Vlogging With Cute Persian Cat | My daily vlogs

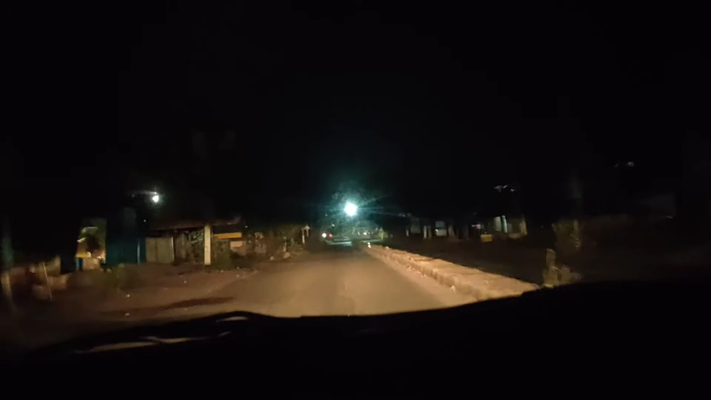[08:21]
अंध्यारा इससे दीखने रहा है और अभी हम गोपालपूर ही जा रहे हैं तो बस अभी एंट्रेज किये हैं और गैस फाइनली